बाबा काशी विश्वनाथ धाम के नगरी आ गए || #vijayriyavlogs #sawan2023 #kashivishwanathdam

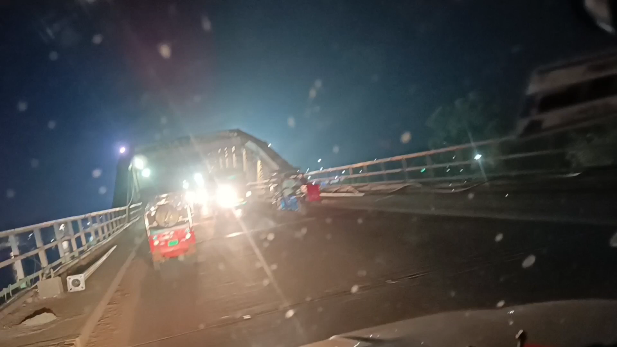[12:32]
और हम लोग यहां पर मा गंगा श्री 288 जी पहुचके हैं यह गंगा जी है गंगा जी का पूल है